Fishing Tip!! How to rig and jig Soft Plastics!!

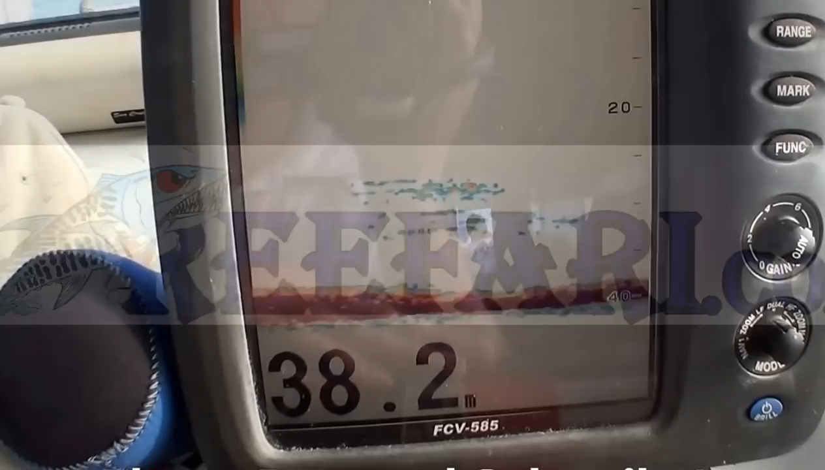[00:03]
Yeah here we are getting some good shows, we've got a good bottom there, good fish and we're just working the change of the tide now.